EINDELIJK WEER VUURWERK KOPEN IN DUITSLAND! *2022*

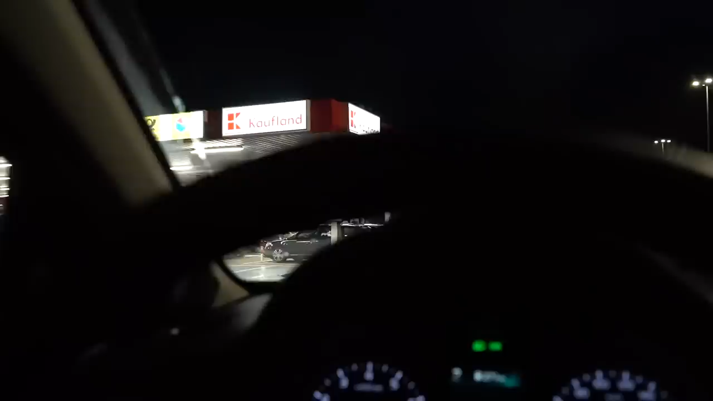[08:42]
Ik heb het gevoel dat hier niet veel mensen voor vuurwerk komen man. Nee, het ziet er ook heel rustig uit. Ja, laten we hem even parkeren.